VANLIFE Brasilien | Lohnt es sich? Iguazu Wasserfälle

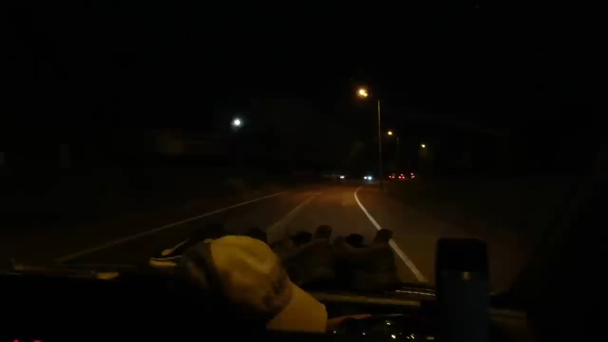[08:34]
Und, oh ich glaub, guck mal, die Schlange ist für die YPF. Krass. Alter, was ist denn hier los?